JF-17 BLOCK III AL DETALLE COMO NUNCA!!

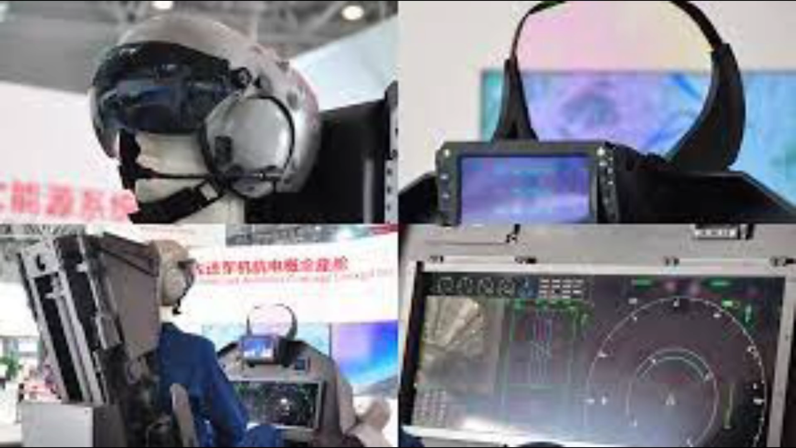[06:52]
De los pilotos Que indican El sistema De guía Hacia cualquier objetivo Que el piloto Este mirando En cuanto a su armamento Puede portar Hasta 3629 kilogramos